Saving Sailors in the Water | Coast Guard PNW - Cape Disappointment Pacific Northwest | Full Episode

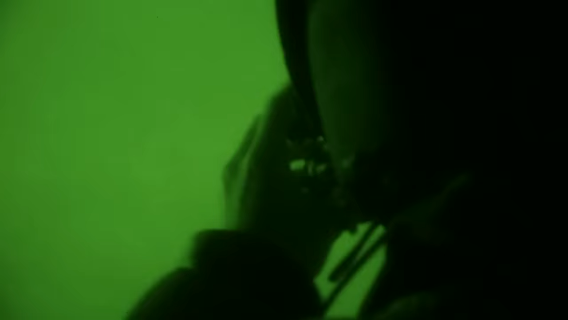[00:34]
We have night vision goggles on board, and we will continue the search.
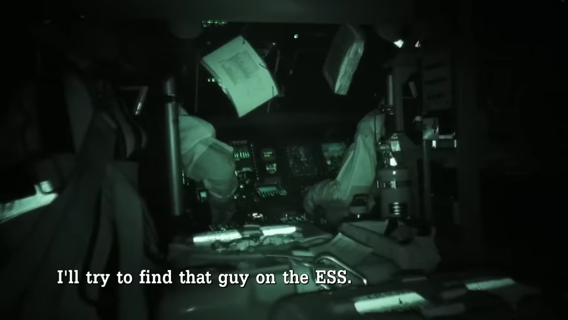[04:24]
I'll try to find that guy on the ESS.
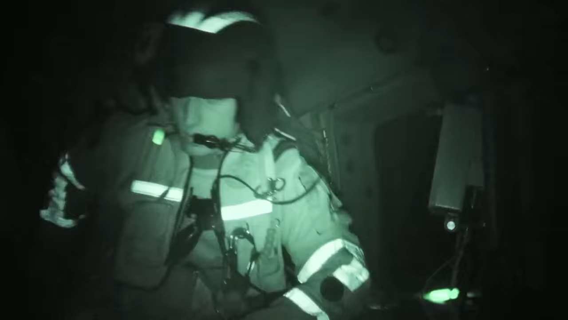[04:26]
The ESS is our infrared,
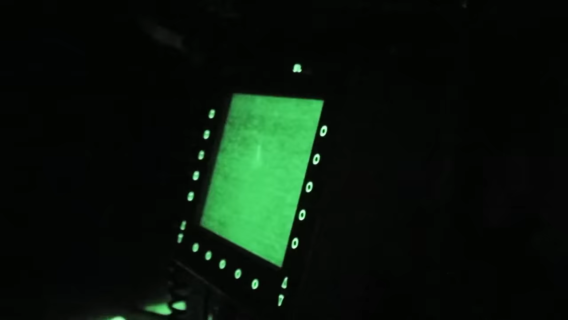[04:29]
just pretty much just brings up any heat signatures out in the cold ocean.
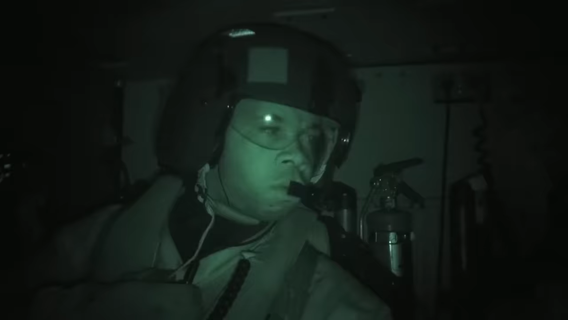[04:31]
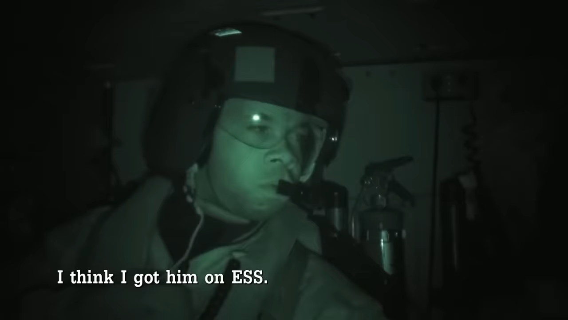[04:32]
I think I got them on the ESS.
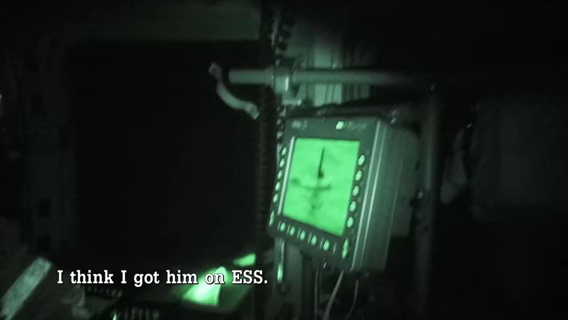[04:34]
Is this light right in front of us? Just the vast ocean just popped out really good.
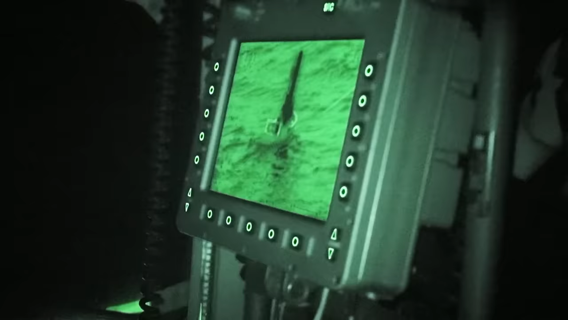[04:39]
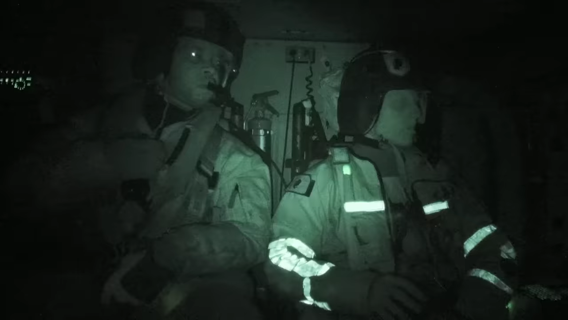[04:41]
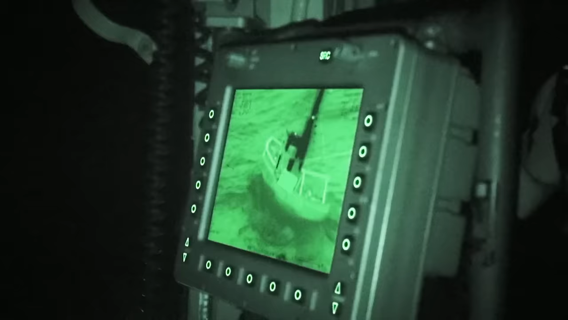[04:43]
The fishing vessel is definitely listing to the right side quite a bit, so you know he's been taking on quite a bit of water.
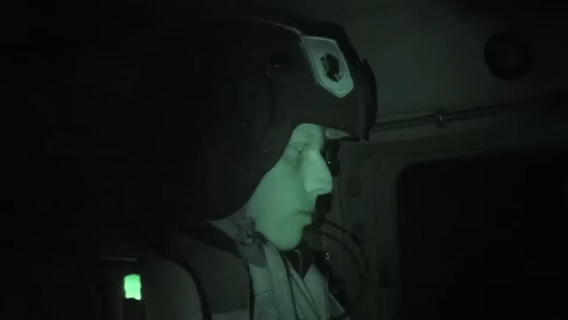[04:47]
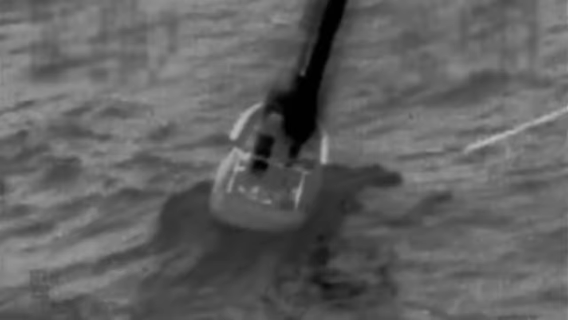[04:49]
Just the short period, 8-foot chop was just rocking him side to side.
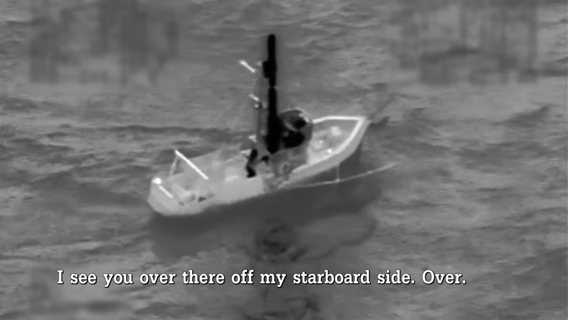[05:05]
I see you over there on my starboard side, over.
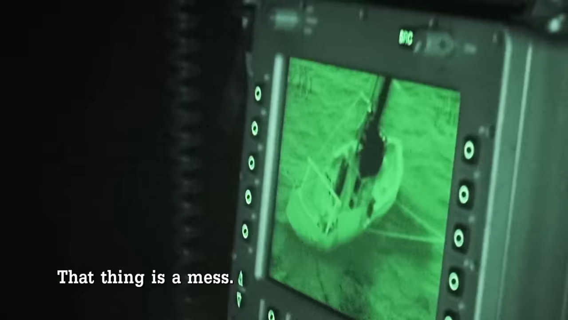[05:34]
Dude, that thing is a mess.
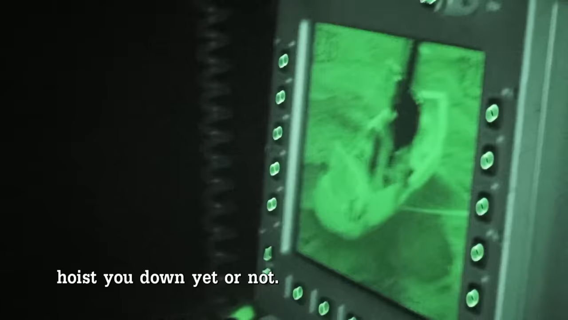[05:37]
I don't know if it'd be safe to hoist you down yet or not.
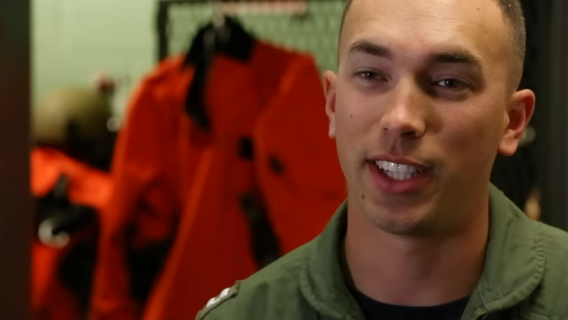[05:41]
I just look at all the outrigging and think, where in the world are we going to hoist to this?
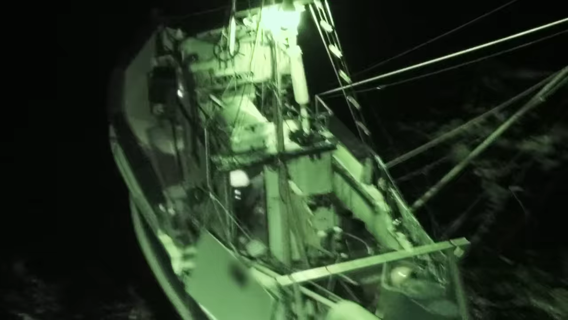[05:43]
There's not a whole lot of hoisting area, especially with all the stuff that was on deck rolling around.
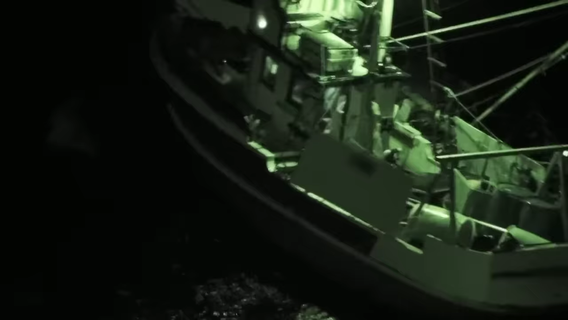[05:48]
Doesn't make it a real safe spot for us to put our swimmer down.
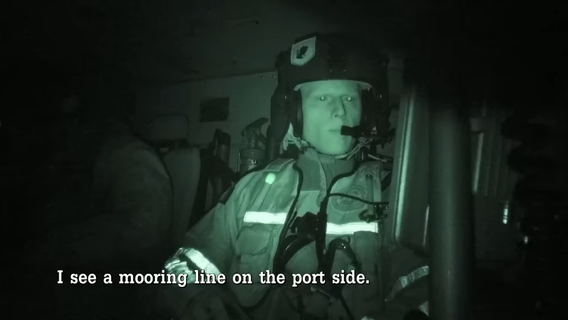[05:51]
I see a mooring line on the port side. Could you climb up that?